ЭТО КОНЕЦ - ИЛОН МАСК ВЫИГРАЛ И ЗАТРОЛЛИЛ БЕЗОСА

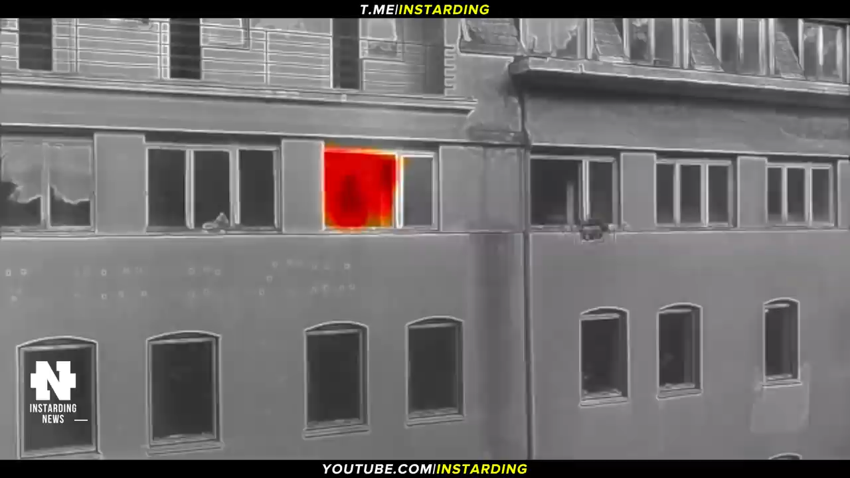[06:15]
Он самостоятельно обнаруживает источник возгорания и стреляет в него противопожарной капсулой, выделяющей газ и поглощающей тепло.
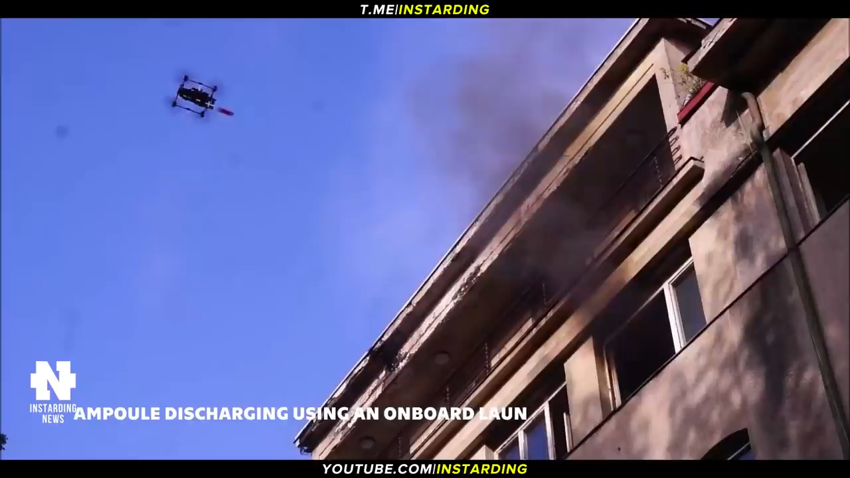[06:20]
Данный дрон имеет конструкцию октокоптера с четырьмя парами винтов.
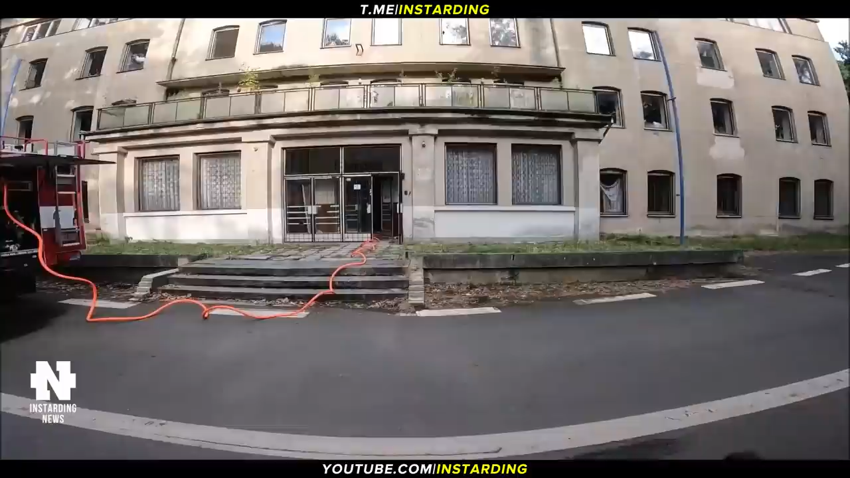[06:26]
Для автоматического обнаружения источника возгорания в нем установлена камера глубины.
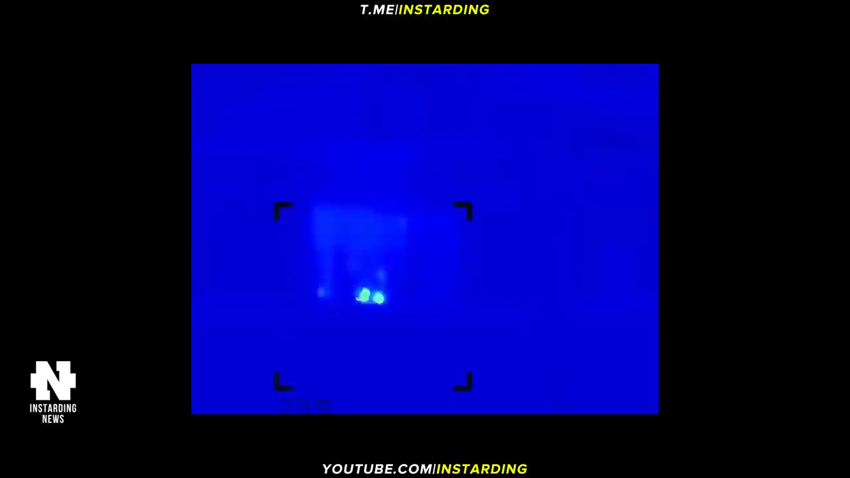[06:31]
Главная особенность дрона – пневматическая пушка,
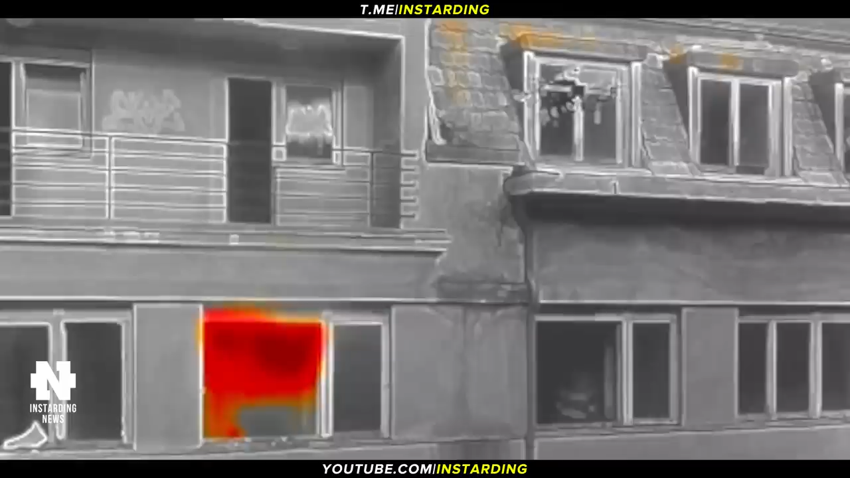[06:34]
способная выстреливать противопожарную капсулу на 10 метров. Разработчики использовали капсулу BonPet, состоящую из оболочки и 600 мл жидкости.